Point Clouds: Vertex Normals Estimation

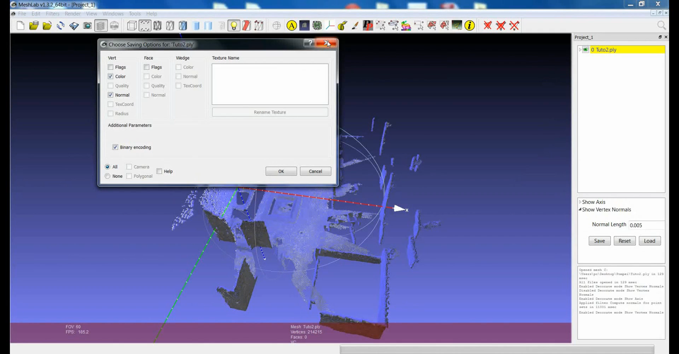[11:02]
So please feel free to check with this filter. But again let me say that if you are able to get the normal information directly from your source of data, it's really much better than estimating the vertex. Ok, that's it. Thanks a lot.